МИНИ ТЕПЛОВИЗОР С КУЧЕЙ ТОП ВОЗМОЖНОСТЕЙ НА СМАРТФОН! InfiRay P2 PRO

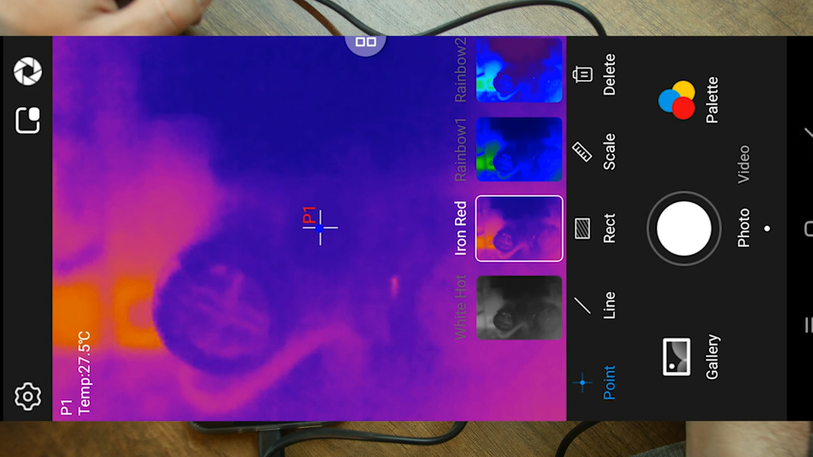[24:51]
On screen: spot 27.5°C
Ну вот, допустим, с макролинзой, да, вот что я вижу. то вот в этой части вот идет нагрев. Вот. Почему? Потому что тут LED-лампочка
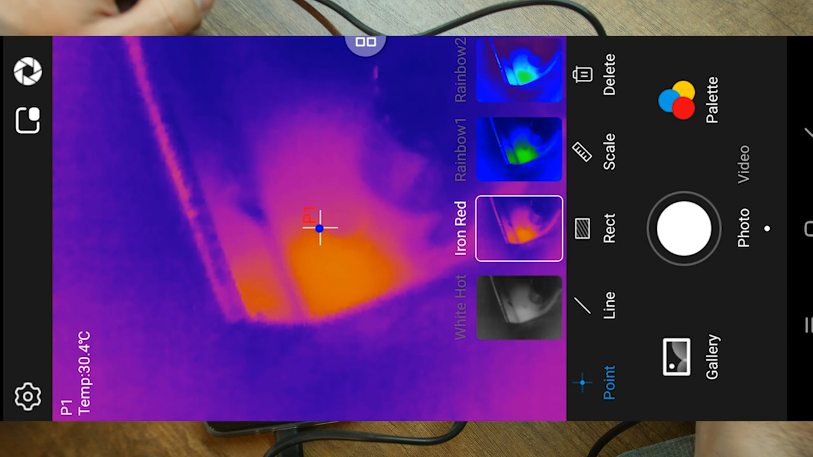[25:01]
On screen: spot 30.4°C
есть. То есть вот таким макаром вы можете проверять ваши детали на их нагрев. Ну, в данном случае все нормально.
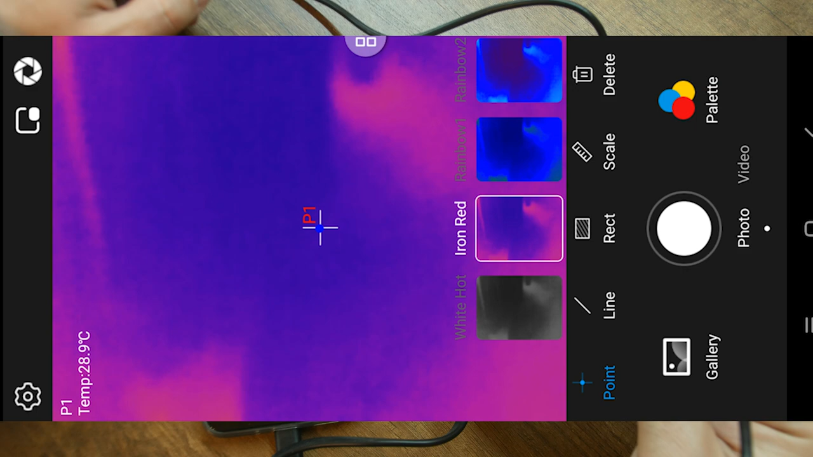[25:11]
On screen: spot 28.9°C
Я покажу картинку. Картинка, как оно выглядит,
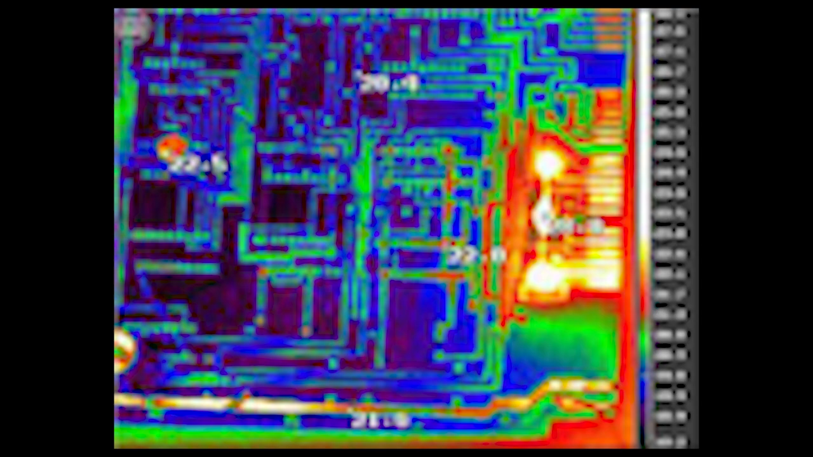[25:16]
когда вы проверяете детали, там, например, компьютера, материнской платы. Вот.
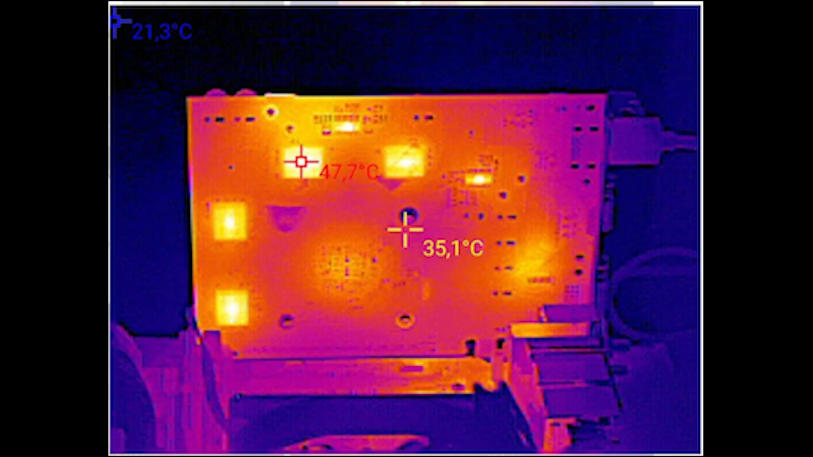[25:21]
On screen: spot 35.1°C, max 47.7°C
И там тогда уже видно, что и как работает, и где у вас, например, идут потери. Ну, где пробитая плата, например.
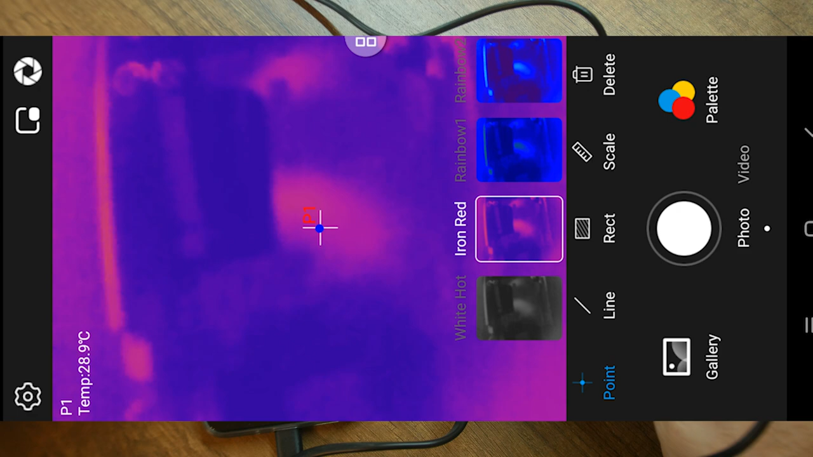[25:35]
On screen: spot 28.9°C
Ничего показать особо не могу, потому что все хорошо, все нормально. Хочу показать вам очень интересный вид с улицы.
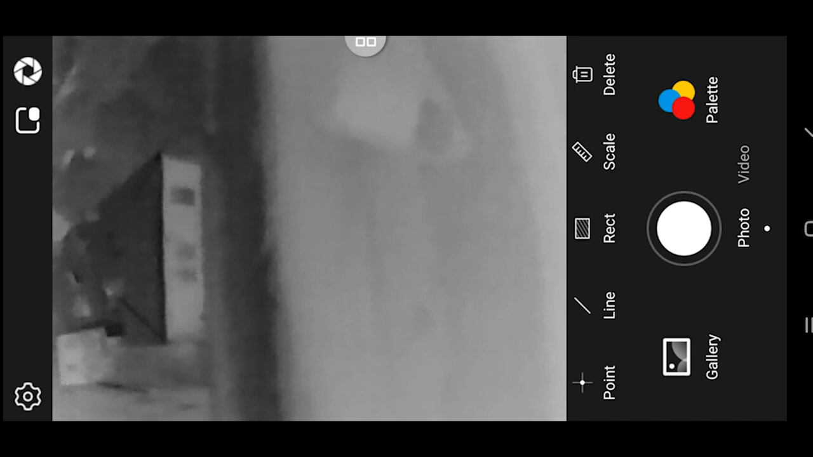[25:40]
Смотрите, прошел дождь. У нас теплые, все теплое будет красным. Смотрите, вон машина едет.
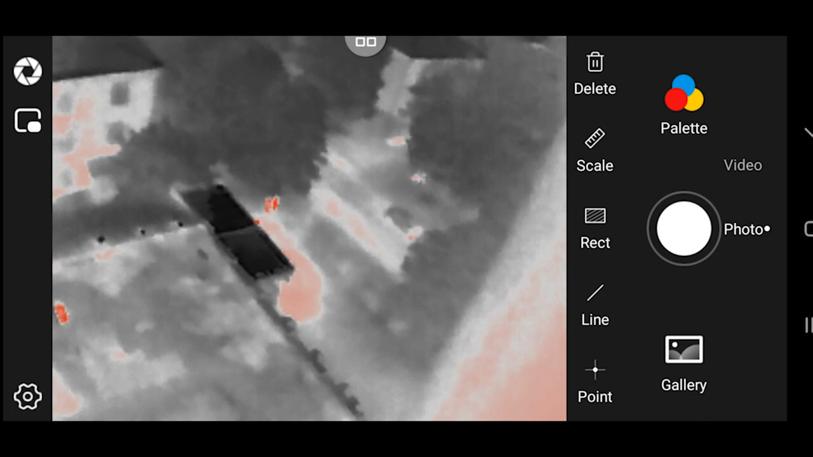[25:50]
Это у нас вид с улицы, только прошел дождь, смотрите, да? Вон у нас сразу видно, это у нас магазин. И вон труба от магазина. Вон люди стоят, смотрите. Вон машина поехала. Вон, видите? Вот как все показывает.